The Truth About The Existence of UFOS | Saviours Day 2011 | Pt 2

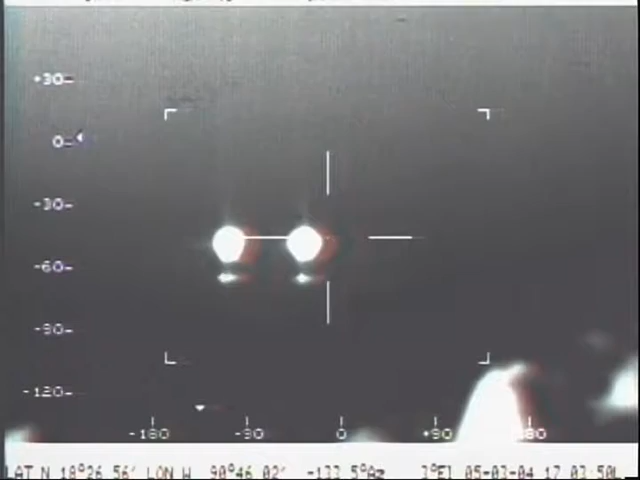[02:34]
This video is from the Air Force in Mexico, probably you have seen it.
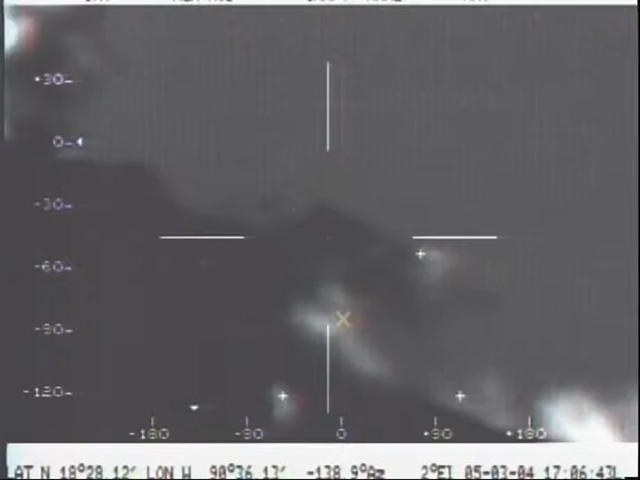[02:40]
This was given to me by the Secretary of Defense in March 2004,
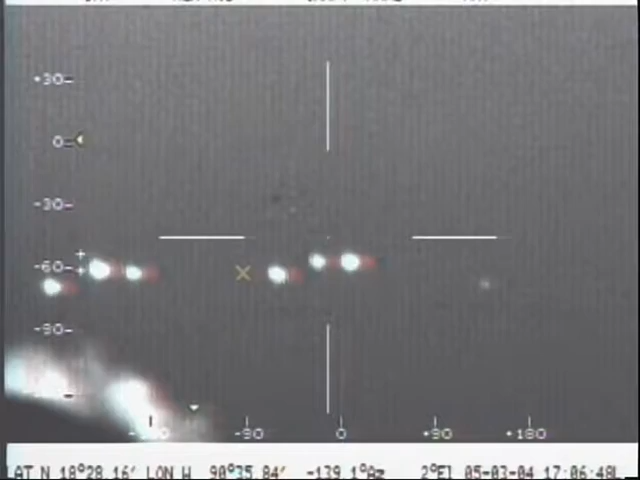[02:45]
where one can see clearly a formation of UFOs being recorded by a FLIR camera.